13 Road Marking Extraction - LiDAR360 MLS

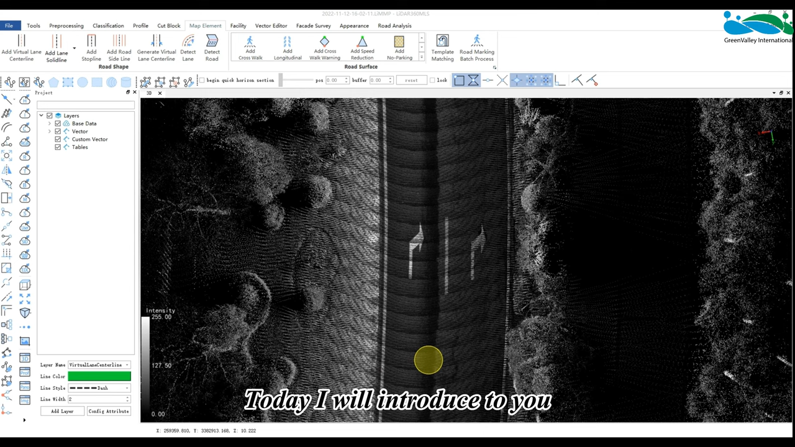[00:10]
Today I will introduce to you road surface template matching, automatic extraction of road signs, and new template recognition and drawing.
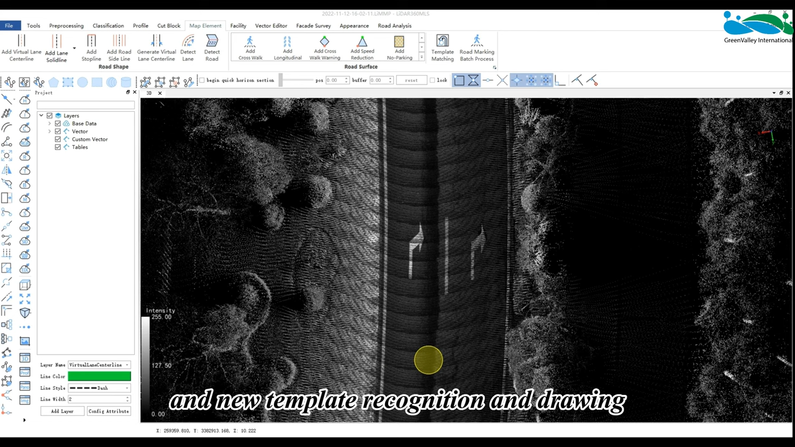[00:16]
When the amount of data we need to process is large,
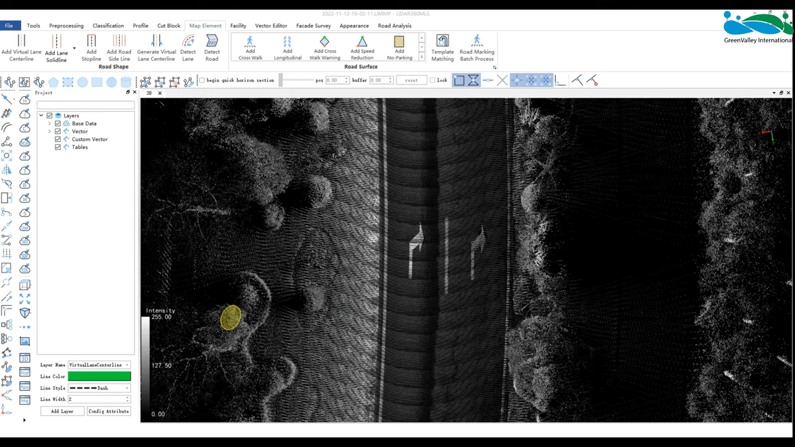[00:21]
we can use AI to customize the range of batch road surface identification extraction.
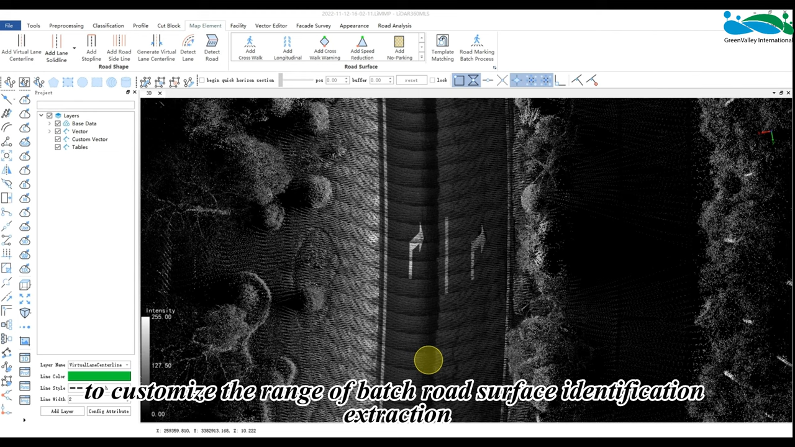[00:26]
First, click on template matching and use AI in automatic mode.
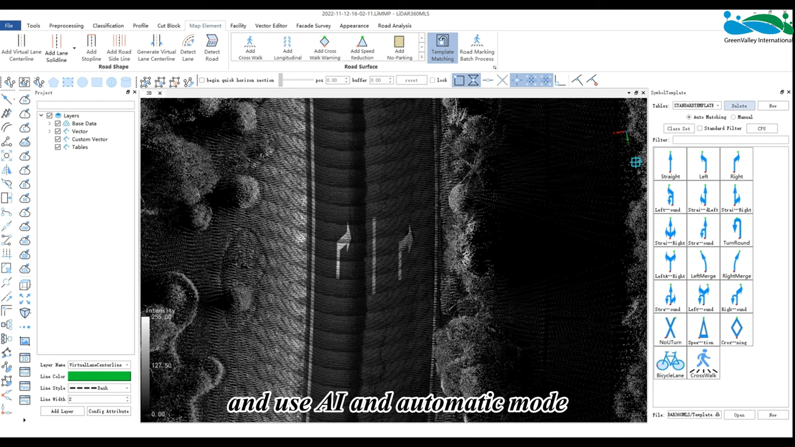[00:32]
There are two processing modes here, GPU and CPU.
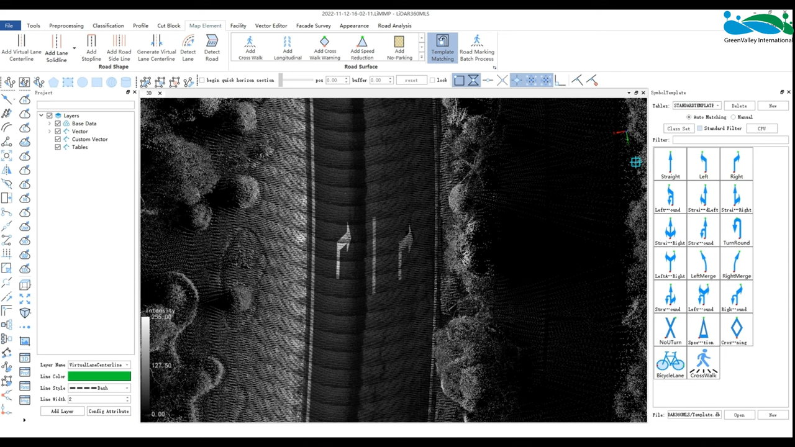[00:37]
If the performance of the computer graphics card is high,
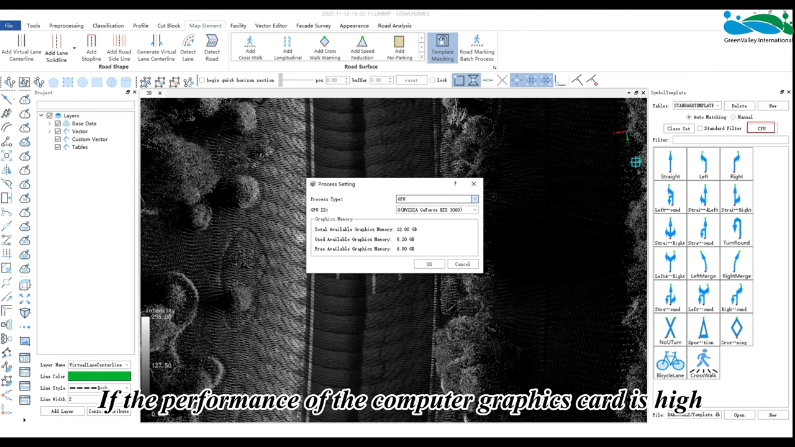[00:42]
you can choose the GPU mode and the software will list the GPU
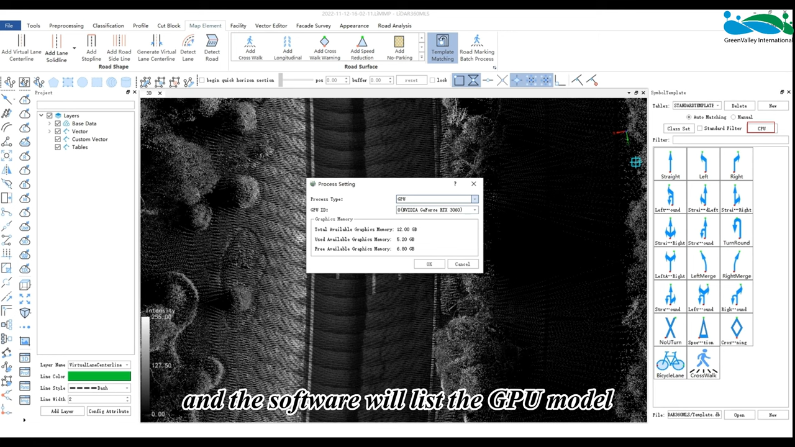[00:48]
model and video memory information in the GPU setting interface.
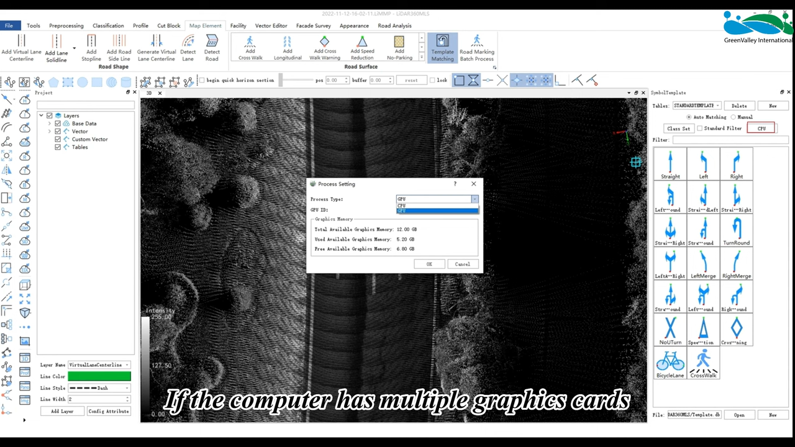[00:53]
If the computer has multiple graphics cards, be sure to pay attention to manual switching. It is recommended to use an NVIDIA graphics card to automatically extract the logo in GPU mode.
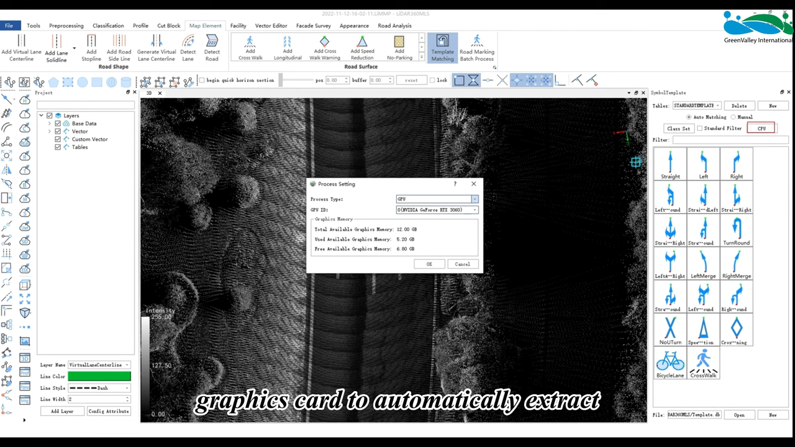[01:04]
It is recommended to select only ground points in the category setting,
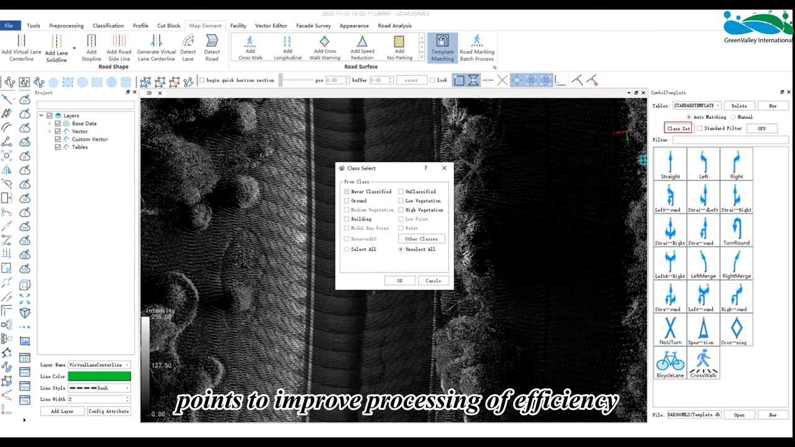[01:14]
reducing the input of useless points to improve processing efficiency.
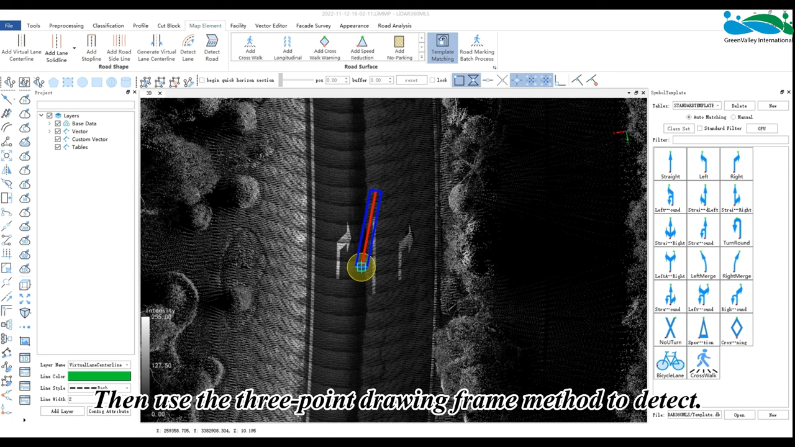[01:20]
Then use the three-point drawing frame method to detect.
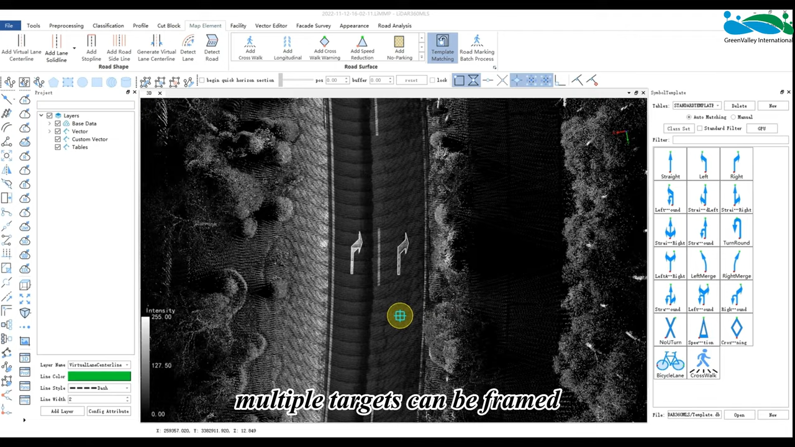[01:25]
Multiple targets can be framed for recognition at one time.
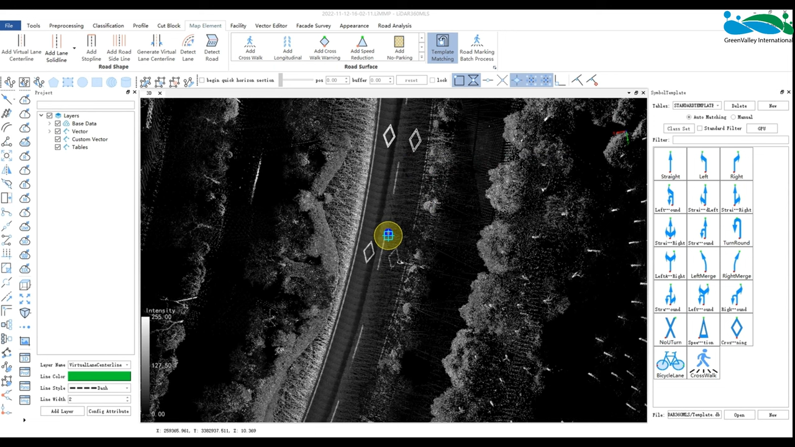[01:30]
Of course,
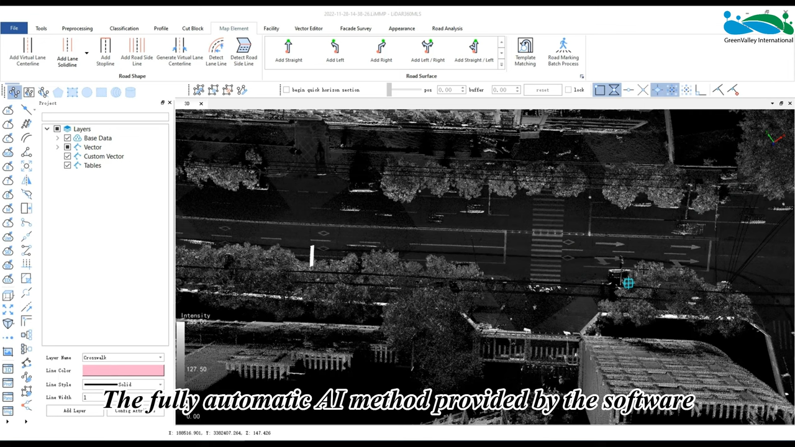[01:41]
the fully automatic AI method provided by the software can also be used to extract road signs. Click the road marking batch process and the setting dialog window will pop up.
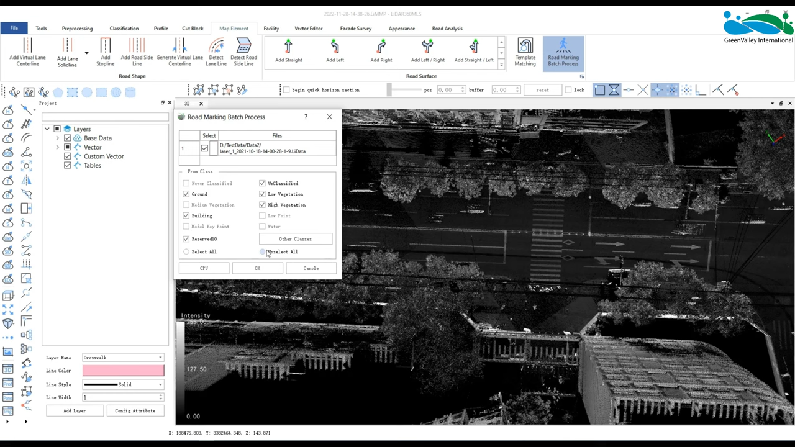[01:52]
Here it is also recommended to do a point cloud classification first
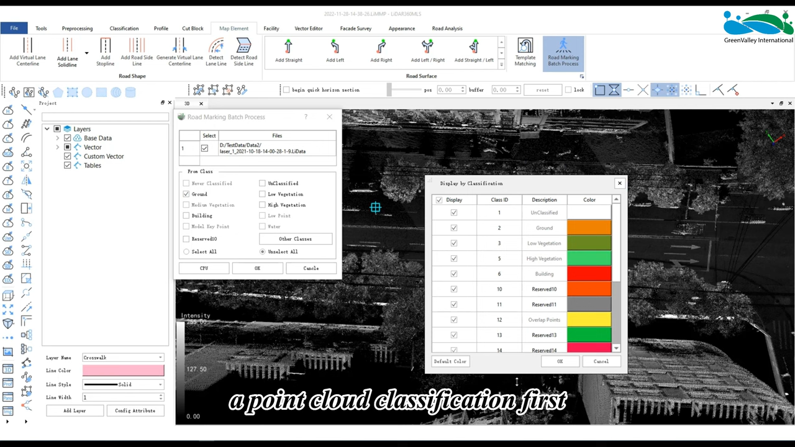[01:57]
and only select ground points as the source category input.
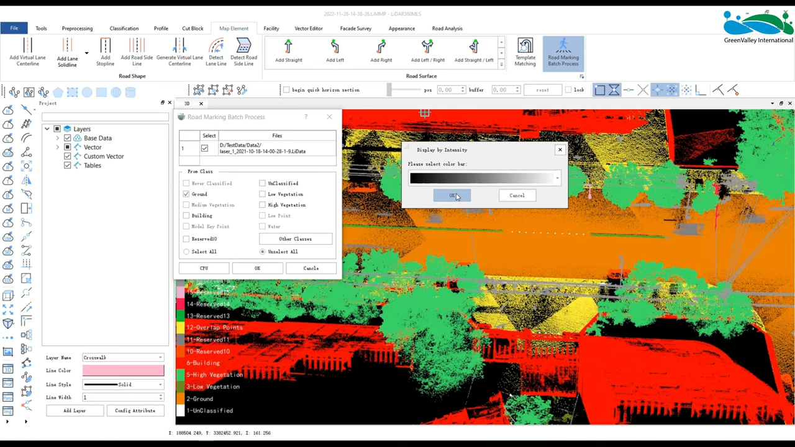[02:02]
If the performance of the computer graphics card is high, we can choose the GPU mode.
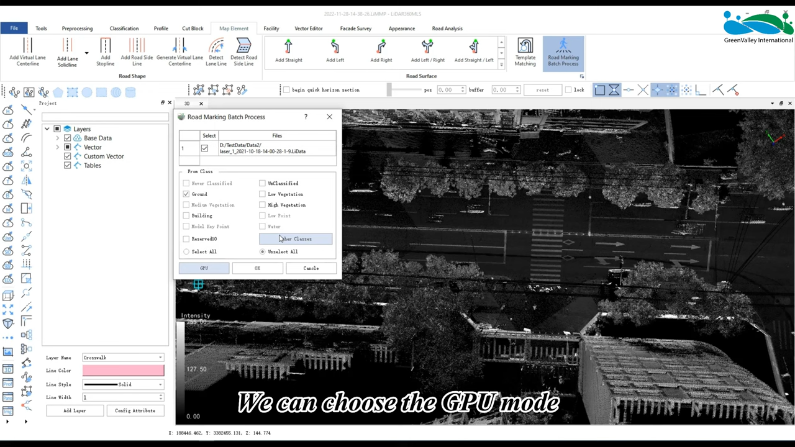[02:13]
Click OK to start fully automatic road surface marking extraction.
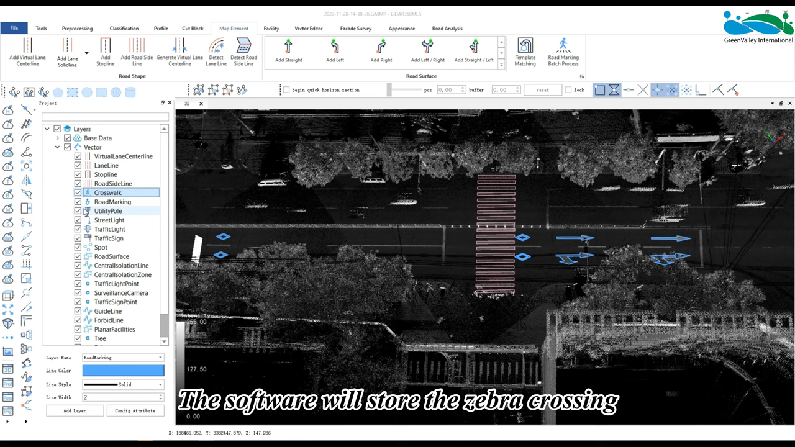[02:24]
After the extraction is complete, the software will store the zebra crossing in the crosswalk layer by default. The circuit is the number of theベース.
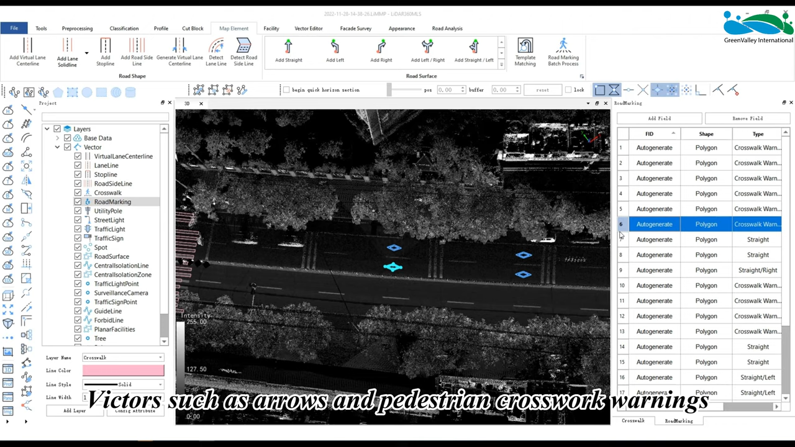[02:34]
The current results are stored in the layer of road marking.
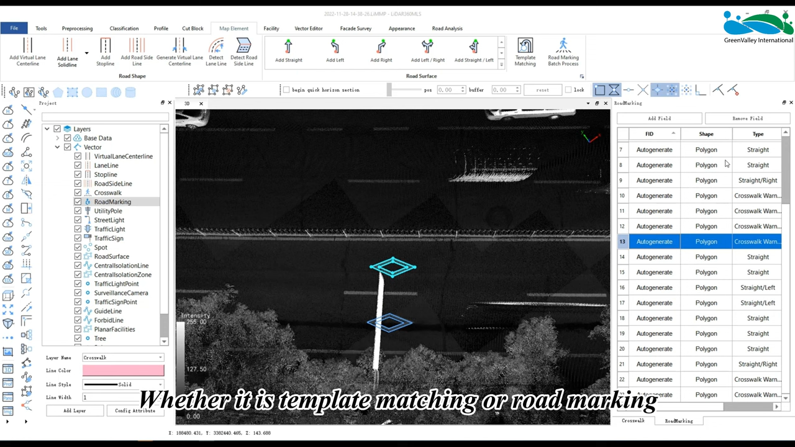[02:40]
Whether it is template matching or road marking batch process function,
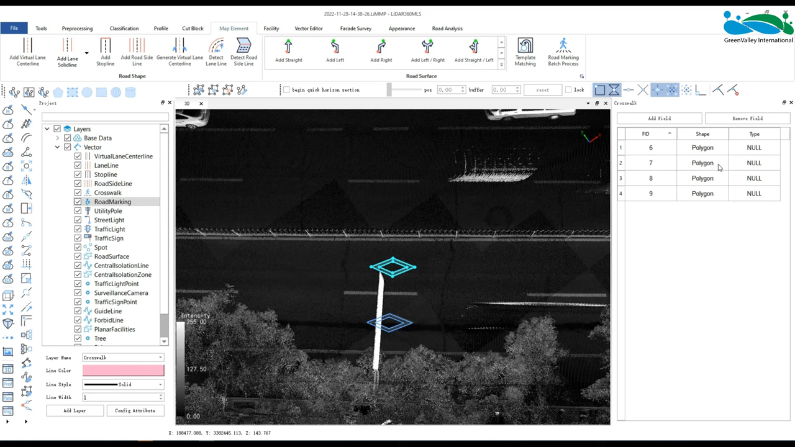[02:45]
The recognized results are all stored in the built-in layer of the software.
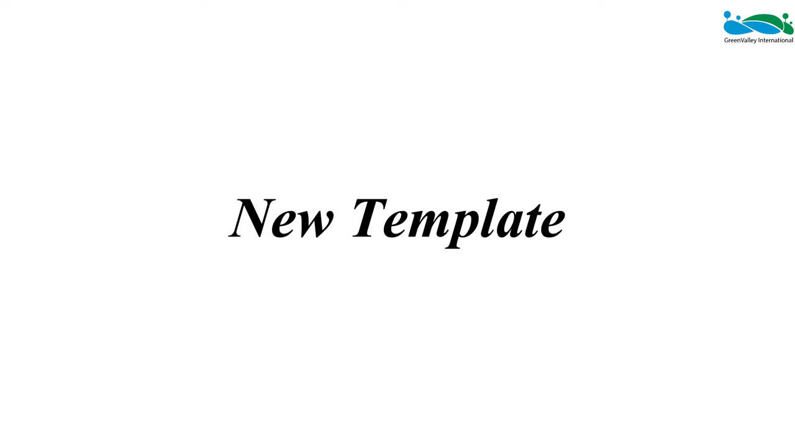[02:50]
When the size of some symbols is not the national standard size, we can customize the template for drawing.
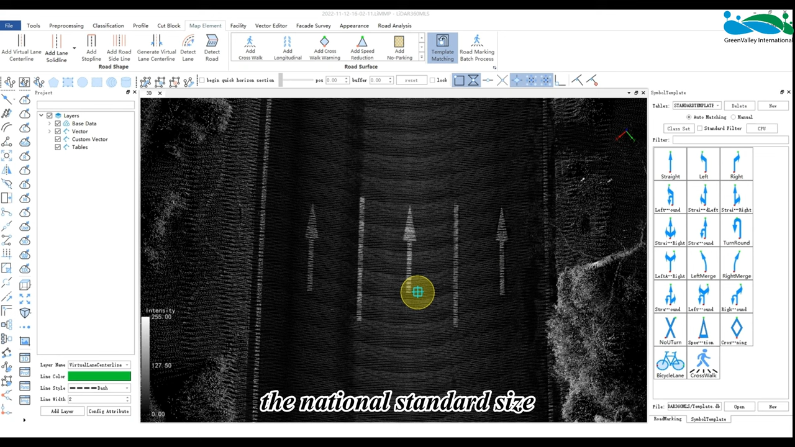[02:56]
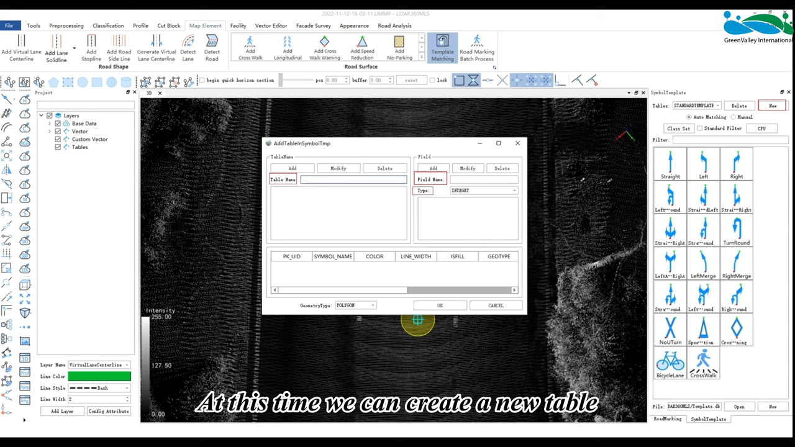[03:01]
At this time, we can create a new table and add some descriptive fields as required.
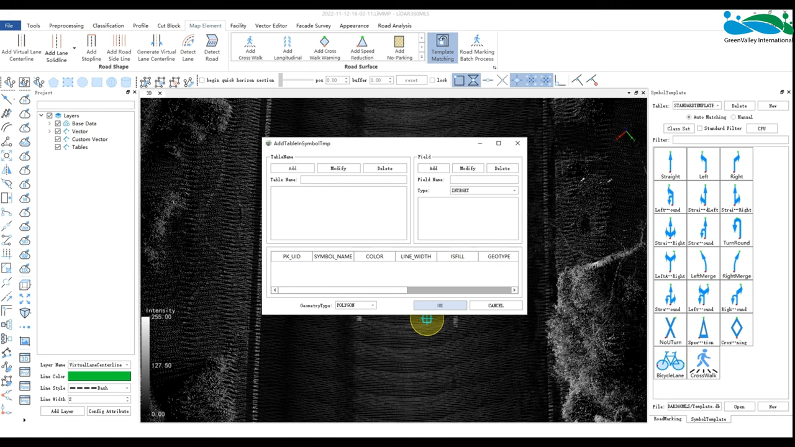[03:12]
Then select this custom table and switch the template matching to manual drawing mode.